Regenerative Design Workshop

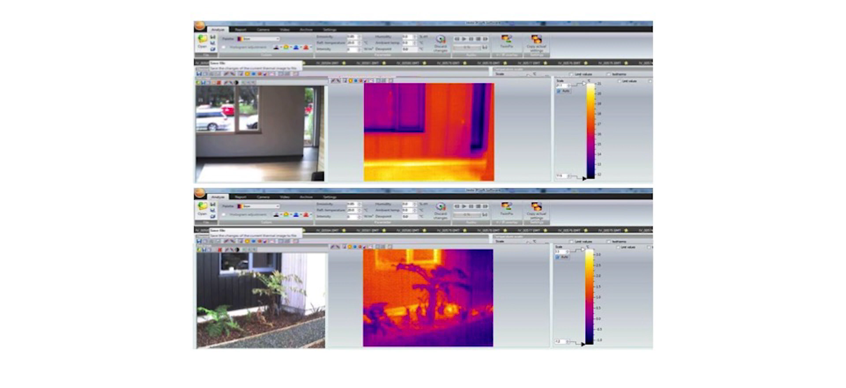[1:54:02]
So the outside of the slab is about 2. The windows, the inside of the windows there is about 15 degrees, 16 degrees. And then the outside of the window is about 2 degrees, so really good windows.